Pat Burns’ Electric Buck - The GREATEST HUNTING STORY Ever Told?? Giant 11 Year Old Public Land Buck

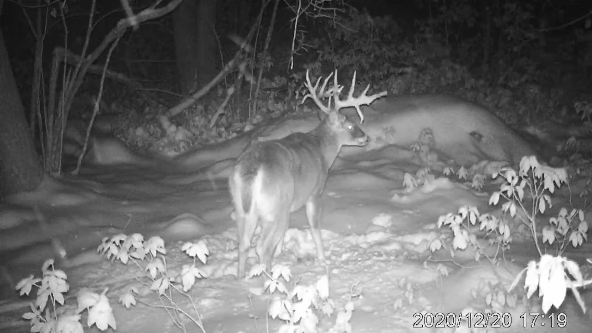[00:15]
huh yeah all right so what did you tell me about this buck first this right here is this is what started the entire story so i
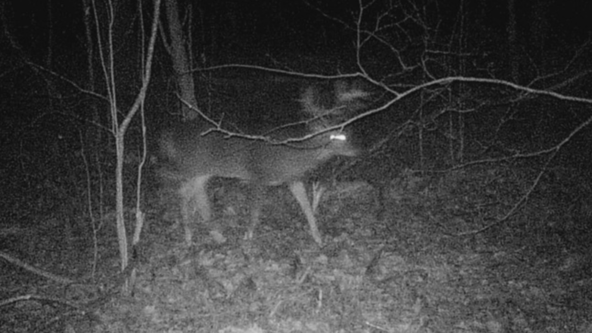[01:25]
side going by and the trail cam picture this is kind of blurry when it goes by so it literally just looks like electricity that's the one that where you named him a lot yeah yep yep just because this one